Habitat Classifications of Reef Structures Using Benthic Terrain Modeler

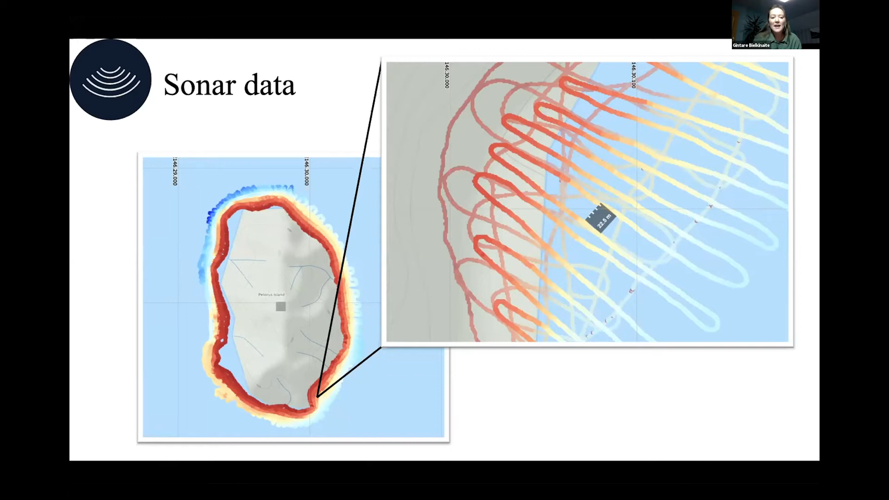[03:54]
The sonar data files were then transferred to reef master software where sonar log files are trans converted to geotagged depth measurements and then exported to s-reshape files for downstream processing in RGIS.